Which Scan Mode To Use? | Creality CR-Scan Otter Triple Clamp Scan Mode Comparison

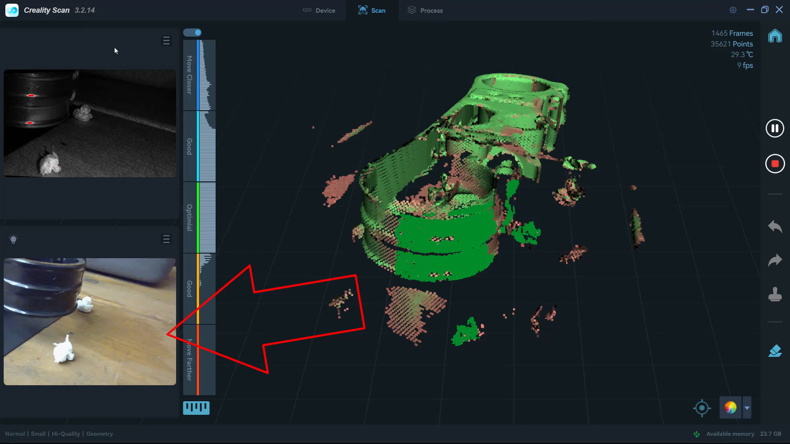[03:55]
I'm not moving at all and in the center screen it's spinning around which means
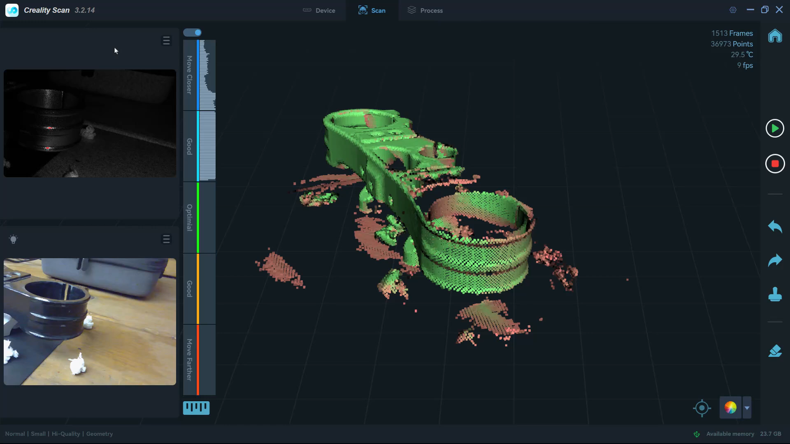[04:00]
that what's happening is it's lost tracking because that feature is just a true arc around the outside it doesn't know what to do. Now this is something we didn't really see with the medium size
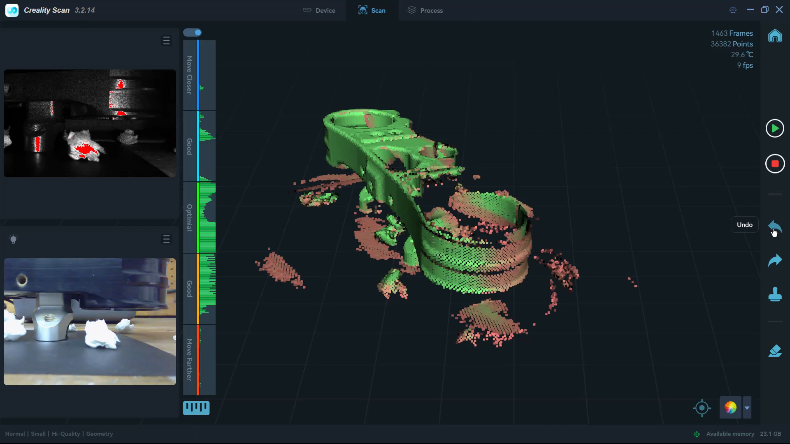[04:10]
mode but it's definitely apparent in the small size mode so you might be thinking
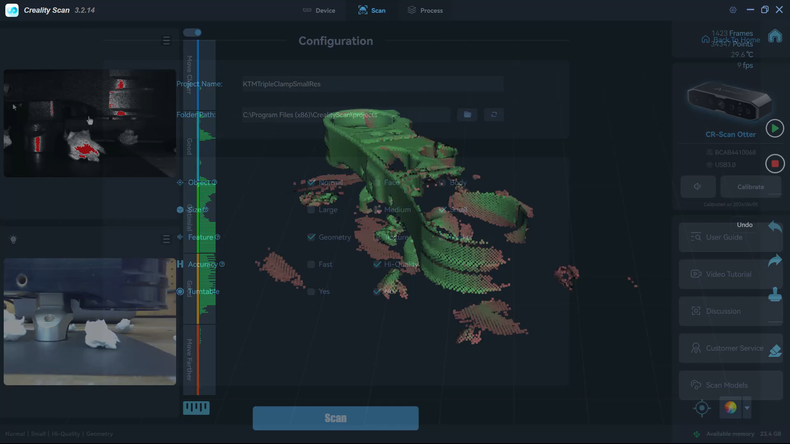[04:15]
okay well why don't we just use markers so let's go ahead and retry this small size mode but this time with markers.
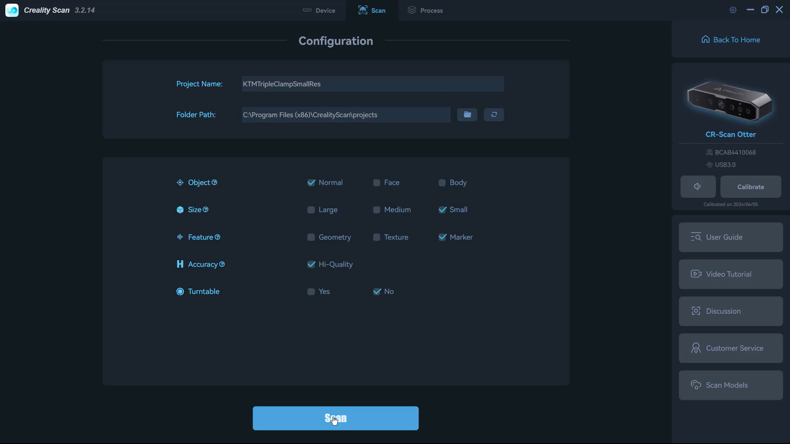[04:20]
Now this does work a little bit better but remember I mentioned
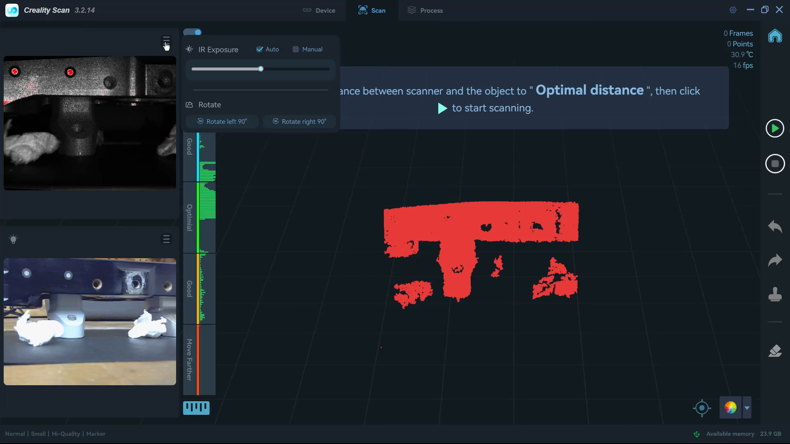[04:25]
that with markers you really have to have several in view at all times so
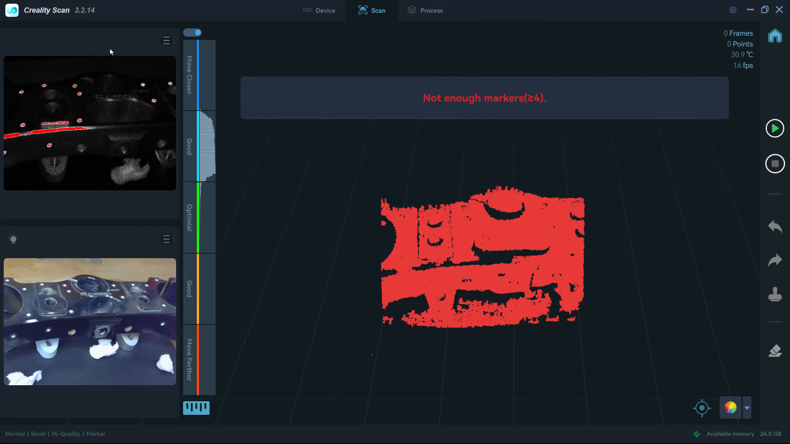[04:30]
generally four to five randomly placed markers need to be visible in order for it to get proper tracking.
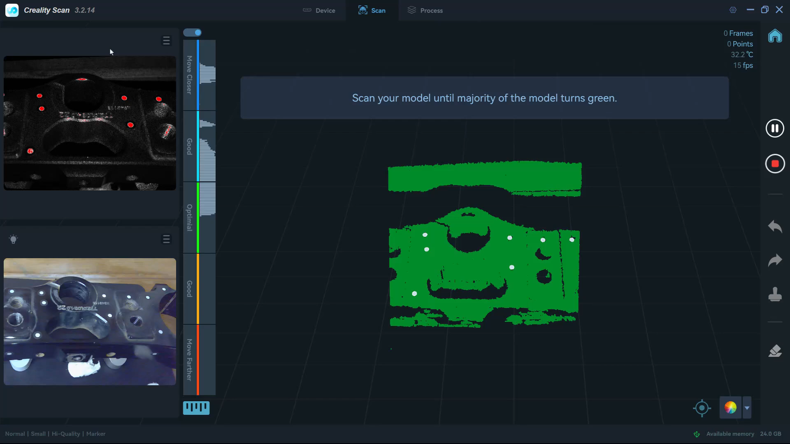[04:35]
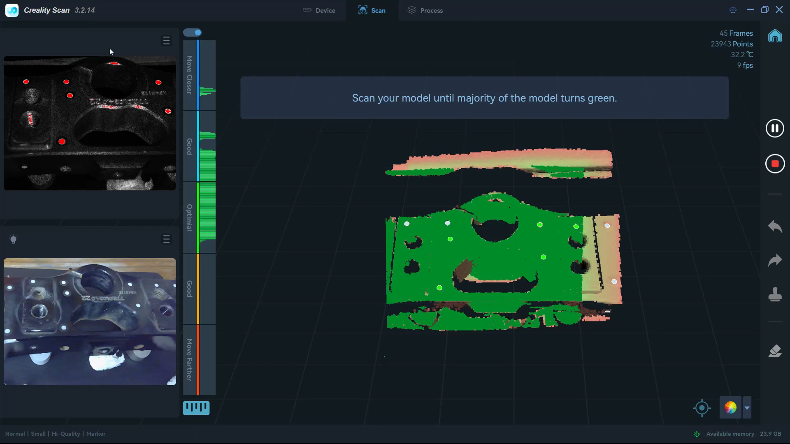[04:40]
So with a triple clamp what this means is we really have to be careful where we place these especially since the part has symmetry.
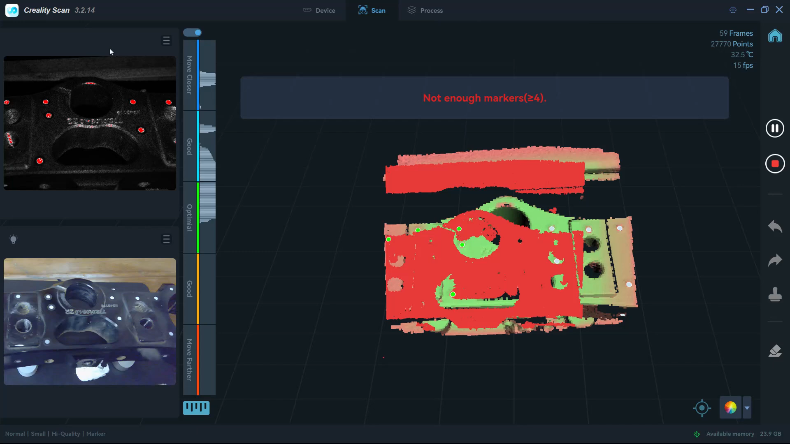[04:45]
Even with these markers I'm still struggling to get tracking at the very beginning
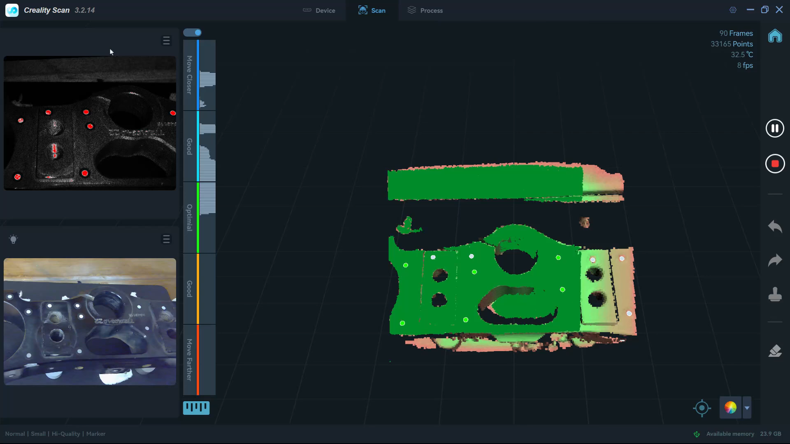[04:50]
so we have to go extremely slow until we capture enough data that it knows where these markers are in space.
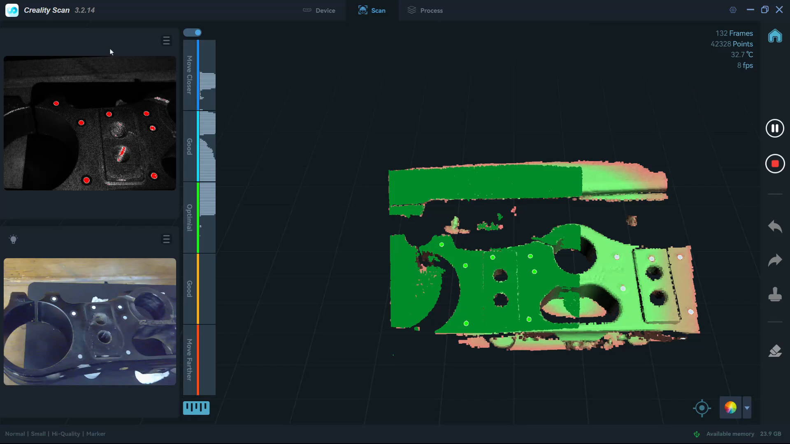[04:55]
I'm going to speed it up here 10 times just so you can
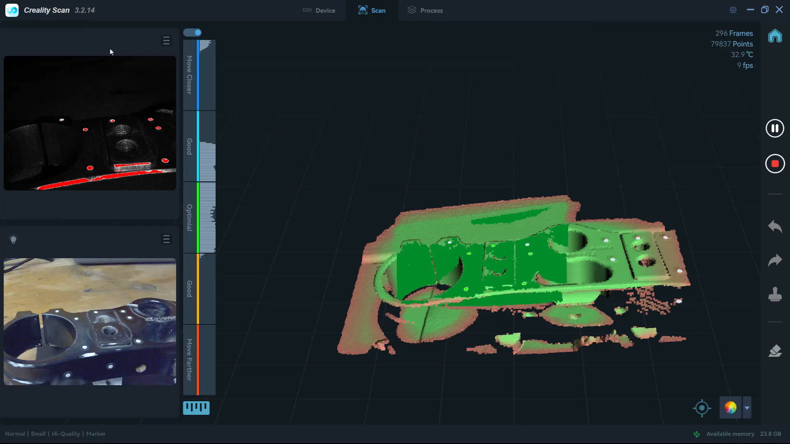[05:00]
get a feel for the speed here now 10 times for the small marker tracking
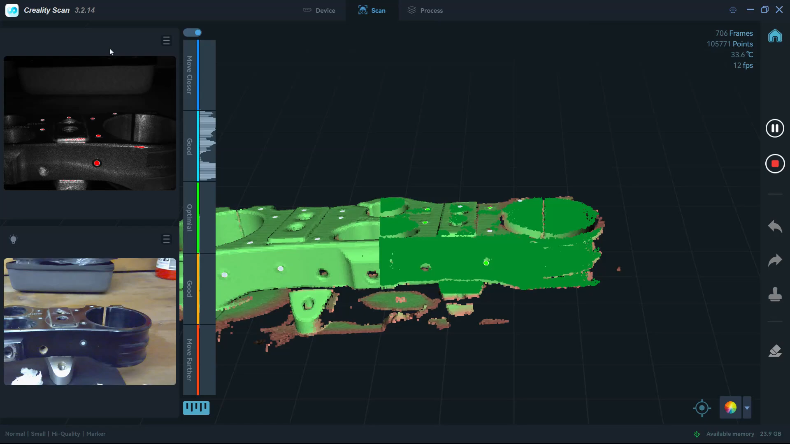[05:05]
mode is actually about the normal speed in medium mode so if I'm just going through
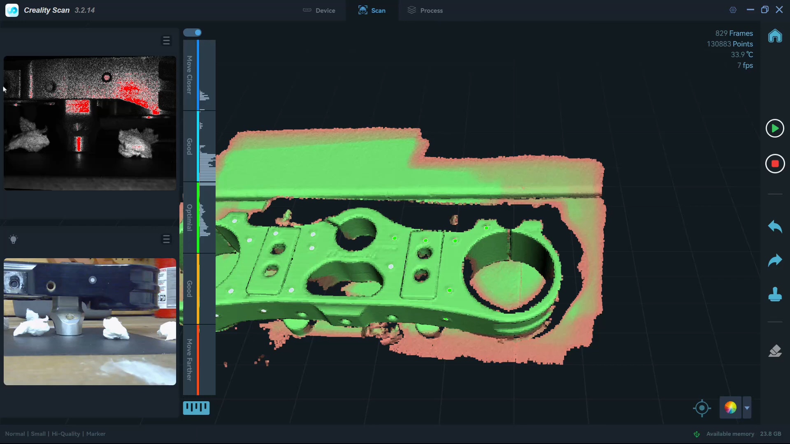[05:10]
and scanning the object so just keep that in mind it's about 10 times slower. When you do have marker tracking mode and you process there is an option to remove the markers but
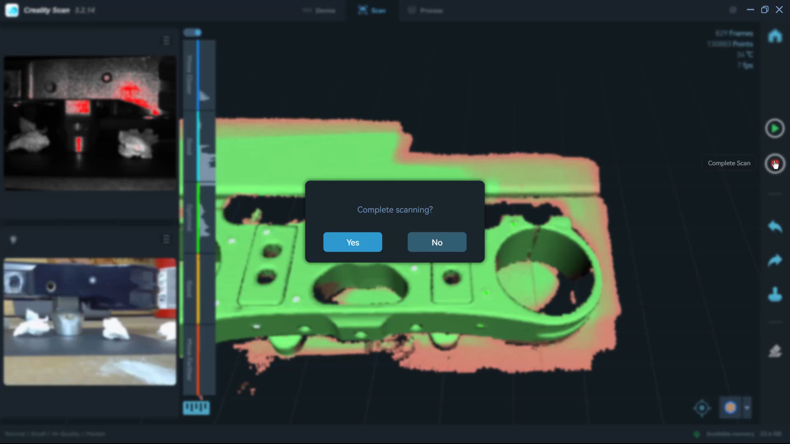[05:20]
it's something that you just kind of have to deal with. So now let's take a look at large mode. Now this is obviously not the right mode for scanning something this small.
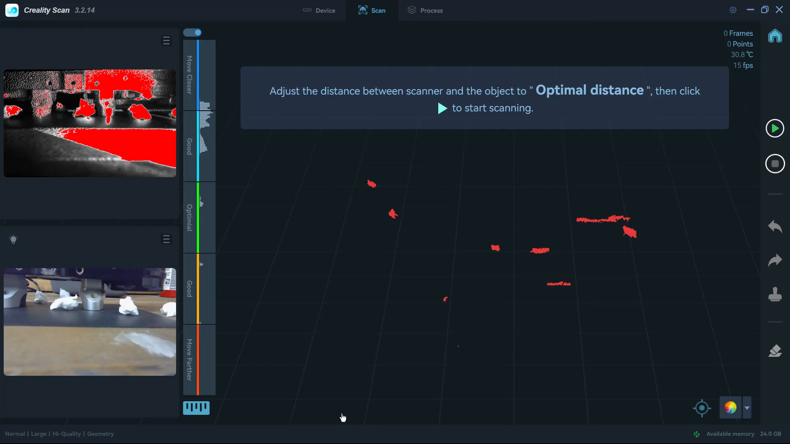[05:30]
There are some initial tracking issues but what you'll notice is that in order to be
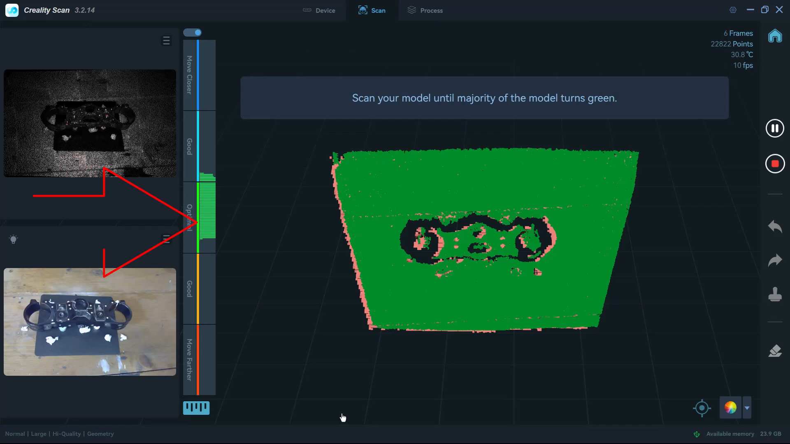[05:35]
in the optimal or sort of the good distance range we need to have some pretty unique features in the scene.
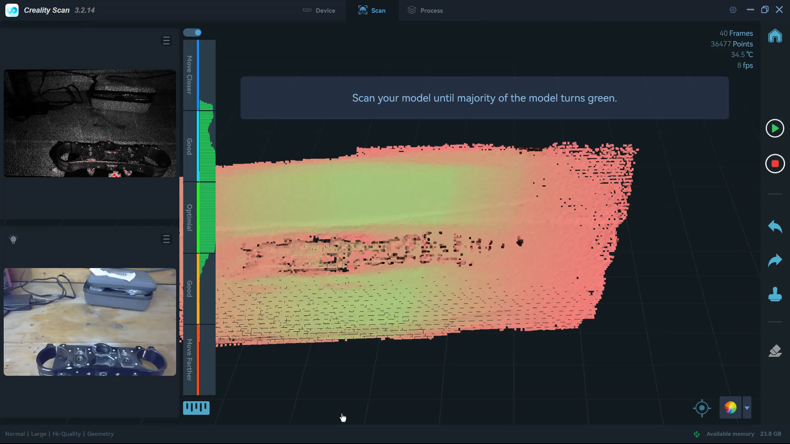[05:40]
If I just do the triple clamp on the bench you can see it instantly starts to smear.
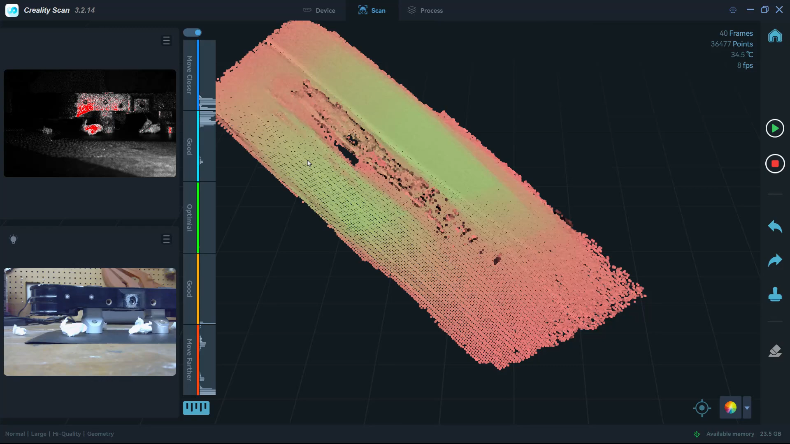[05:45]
So you need to have something else in this case the back left corner
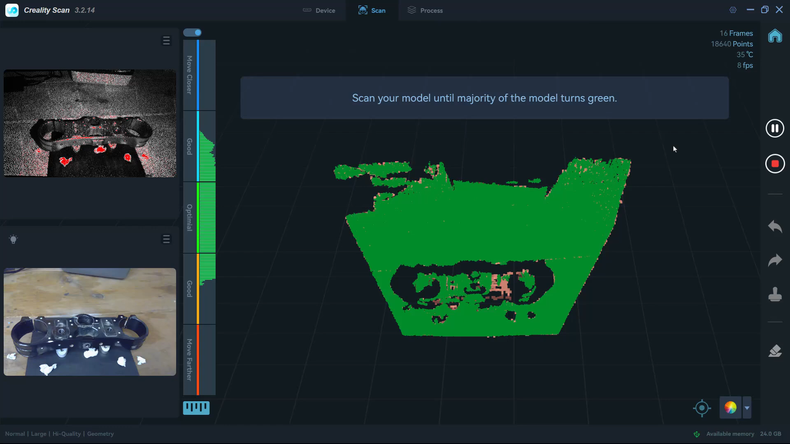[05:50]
I've got part of the actually the Creality little suitcase for the scanner
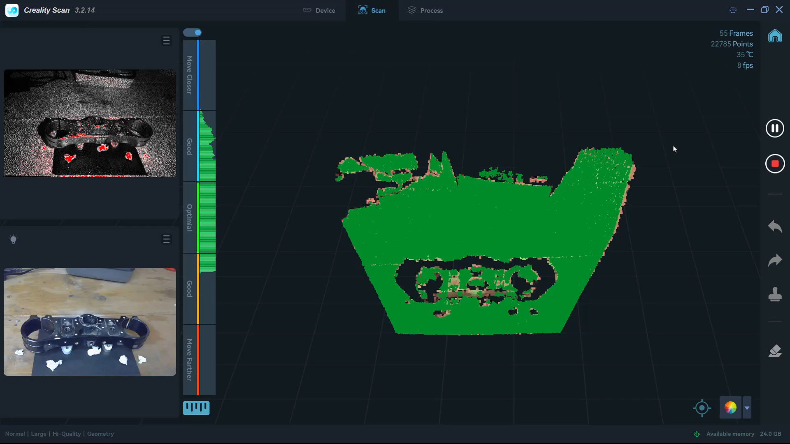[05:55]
and the power brick for the laptop and some other things and it really needs those features to help with that initial tracking.
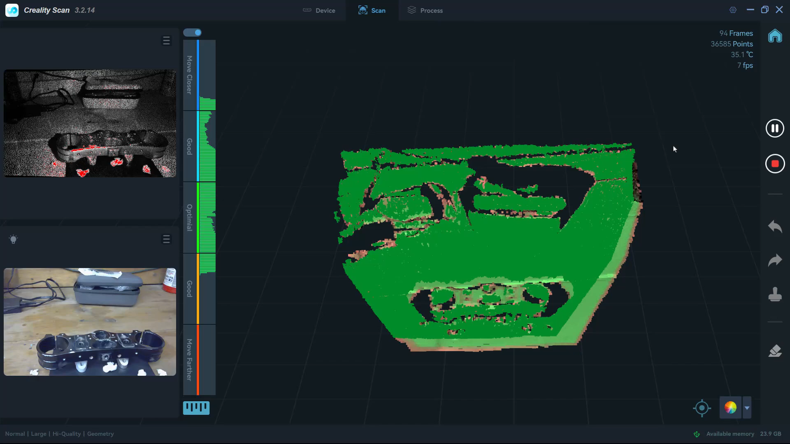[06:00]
So on large mode we're not going to capture any useful data that we could use to to measure or reverse engineer the triple clamp but just